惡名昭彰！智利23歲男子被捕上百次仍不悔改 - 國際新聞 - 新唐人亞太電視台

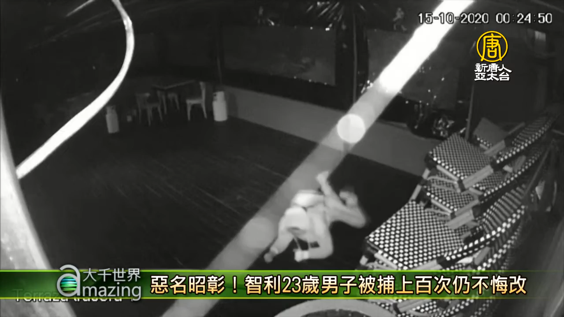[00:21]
10月15号，智利特穆科地区一家餐厅遭一名小偷爬行潜入，他在柜台后方行窃时，被随后赶到的远警逮个正着。
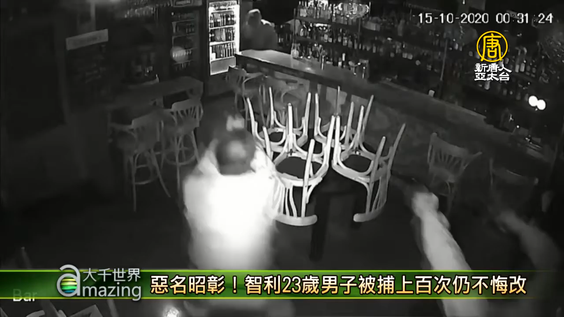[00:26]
据当地媒体报道，这名23岁的男子因为暴力抢劫、煽动和攻击他人，已经被捕上百次。
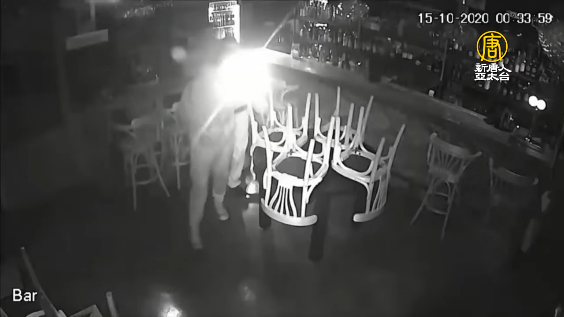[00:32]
5天之后，该男子又闯入一家咖啡厅搜刮财物，